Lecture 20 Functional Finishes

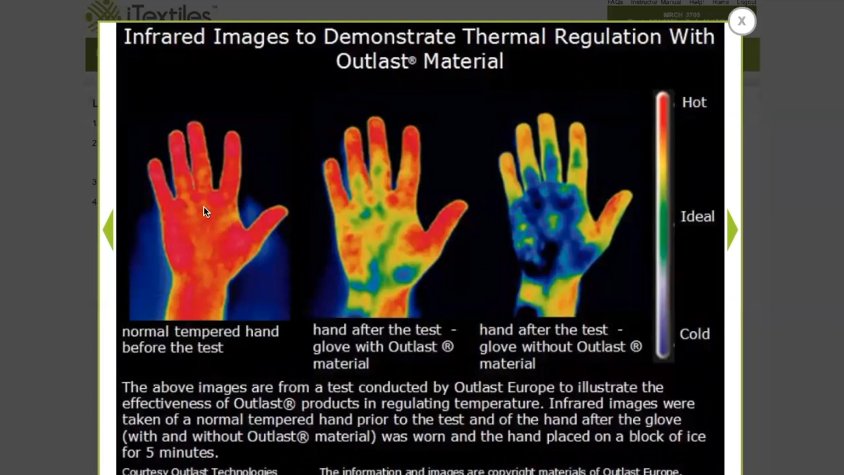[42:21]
used a temperature regulating finish on on a material this is outlast this is one of those uh products with temperature regulation finishes so what they did here is they used infrared to understand how hot uh this hand is and this is the normal temperature it's hot so the red means hot blue means cold and you know in yellow and green is kind of
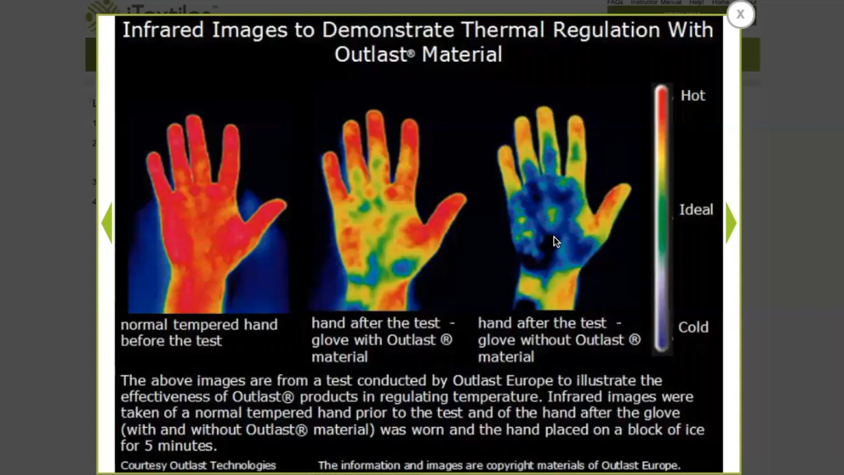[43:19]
thing except they didn't use the temperature regulating glove so you can see that this one kind of stays warm while this one got really cold because of the ice this is the outlast finish that they have so these micro capsules